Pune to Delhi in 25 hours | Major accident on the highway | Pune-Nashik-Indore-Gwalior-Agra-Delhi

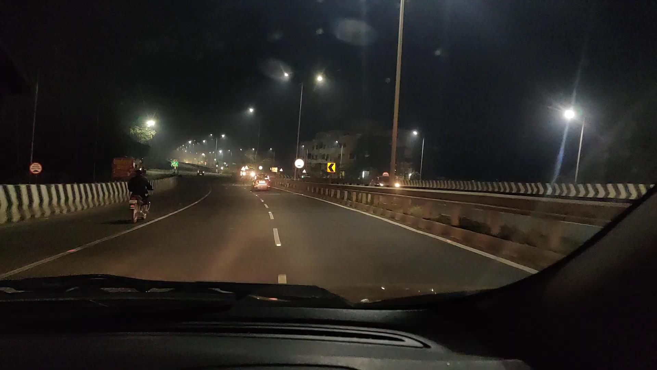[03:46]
तो हम लोग अभी नासिक सिटी क्रॉस कर रहे हैं, 229-230 किलोमीटर्स अप फ्रॉम आवर प्लेस इन पुणे।
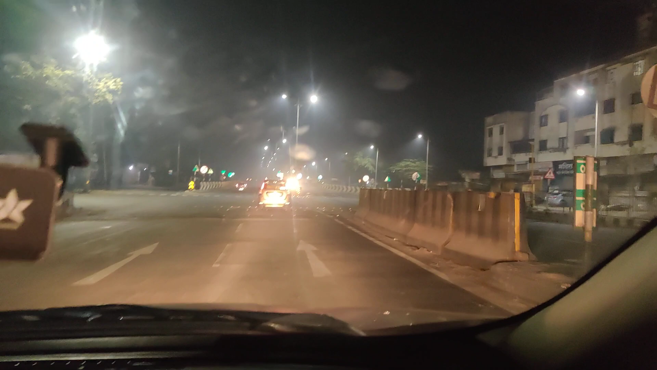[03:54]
टाइम हो गया 11:30 इन द नाइट, तो हम लोगों को 4.5 आवर्स लग गया। तो प्लान अब ये कर रहे हैं कि हम लोग रोड साइड में किसी होटल वोटल देखेंगे, देख के रात को शायद यहीं पर रुक जाएंगे। है मयंक रुक जाएंगे क्या? हाँ नासिक पे रुक जाएंगे और सुबह सुबह 5 बजे हम निकल जाएंगे नासिक से दिल्ली गुड़गांव के लिए।
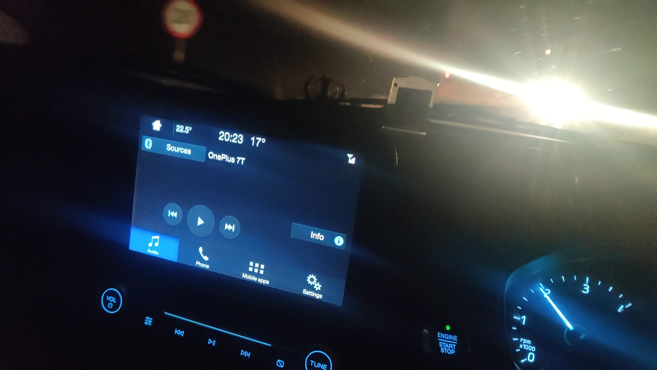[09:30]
टाइम हो रहा है अभी शाम के 8:30 बजे, रात के 8:30 रादर, तो एक्सपेक्टेड है कि ग्वालियर में पहुँच जाऊँगा 10 बजे तक, 10 बजे से शायद पहले ही पहुँच जाऊँगा।
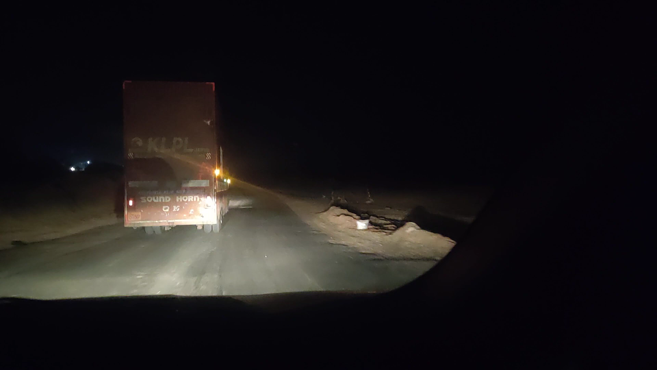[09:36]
वहाँ से आगरा विल बी अनदर 2 आवर्स रन, आगरा से 2 घंटा और, देखते हैं कितना टाइम लगता है। खैर मैंने जिसलिए कैमरे उठाया कि अभी तक तो रोड्स बढ़िया था, बट ग्वालियर से 70-80 किलोमीटर्स पहले ना ये आप लोगों को ऐसे डाइवर्जन और ख़राब रोड्स भी मिलेगा, तो अगर आप लोग आते हो ध्यान रखना। तो द फाइनल लेग ऑफ द जर्नी फ्रॉम पुणे, यमुना एक्सप्रेसवे का बोर्ड दिख रहा होगा आप लोगों को।
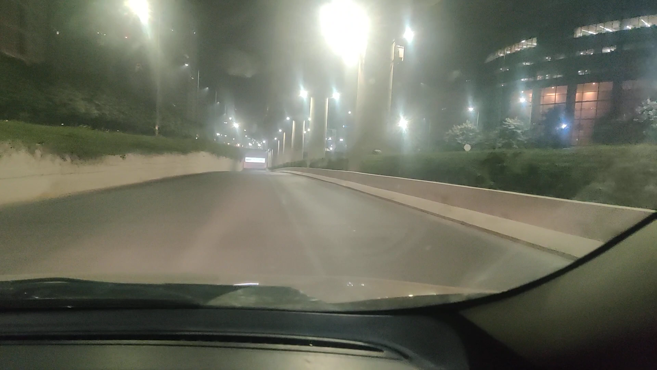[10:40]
तो वी हैव ऑलमोस्ट रीच्ड आवर प्लेस इन गुड़गांव, ये गोल्फ को स्टोर है गुड़गांव का, तो हम लोग का घर यहाँ से और 5-6 मिनट लगेगा।